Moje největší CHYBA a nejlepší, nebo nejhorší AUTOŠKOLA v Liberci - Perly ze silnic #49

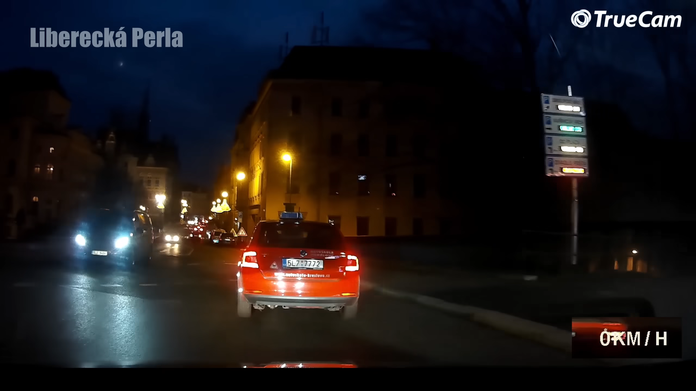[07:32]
No děláš tě, nepojde rychlej. Střep ty, a jestli bude odbočovat doleva, tak mě klepne. Důfám, že ne.
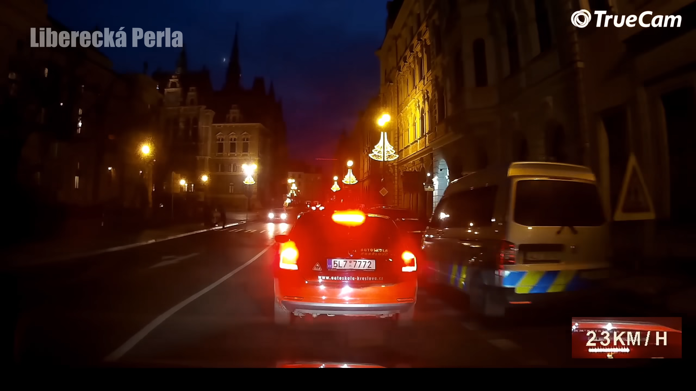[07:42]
Ty vole, no dobře, přechod, jo, chápu, sorry, nevšiml jsem si těch lidí.